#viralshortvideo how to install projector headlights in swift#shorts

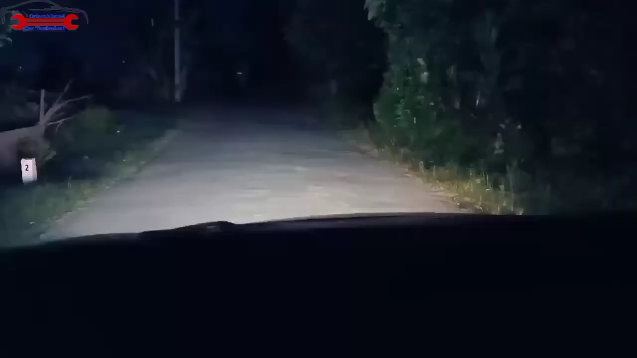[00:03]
पुरी हेड लैट यह साब हेड लैट हो यह माट टिपर मारो यह लो भीव यह हाई भीव